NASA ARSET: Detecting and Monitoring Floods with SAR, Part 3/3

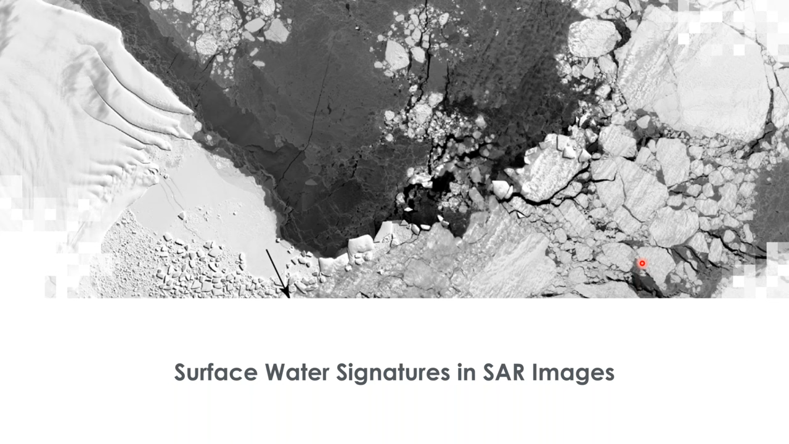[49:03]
And we already understand a little bit about how surface water looks in SAR images. I want to dig into these surface water signatures a little bit more so that you understand what to expect when flooding develops in your area of interest. So the way we can detect surface water signatures in SAR data has to do with the different kinds of scattering we observe on these very smooth water surfaces.
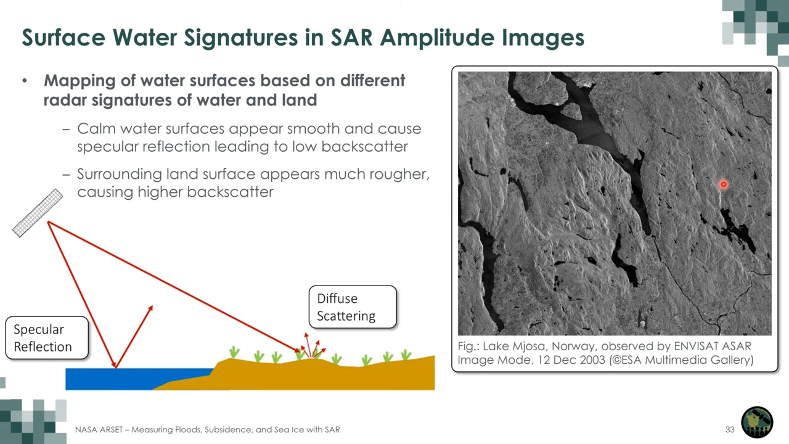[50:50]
So regular land surfaces look significantly brighter than open water. And again, you can see that quite nicely here in this image on the right, where the water surfaces look distinctly darker than the regular land surface.
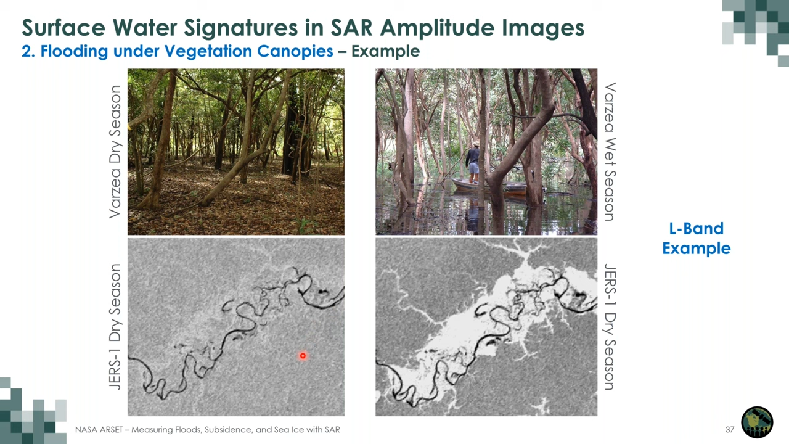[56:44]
On the bottom, you see the related SAR observation. What you see here is in black. This is a river going through the Amazon rainforest in this case. And around it, you see moderately gray value bright vegetation scattering in the area, scattering from the trees. At this L-band data set now, if we get into a flood season, now we have standing water under these trees.